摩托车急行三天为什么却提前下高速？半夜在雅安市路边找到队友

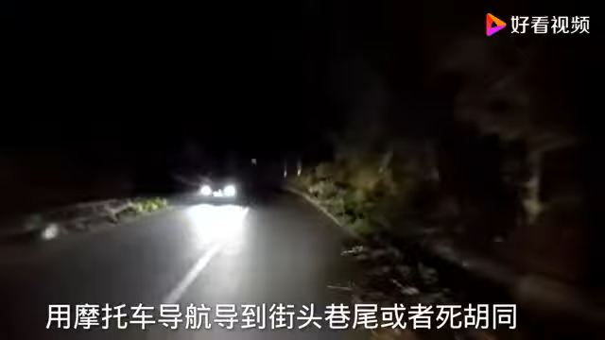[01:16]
用摩托车导航导到街头下尾或者死胡腾用汽车导航直接把我们导上高速到处黑灯下火这样耽误了不少时间在走过几十公里的颠簸路段和坑花路段之后在结果导航评着感觉跟着轻易将一路直上整个算到了亚安市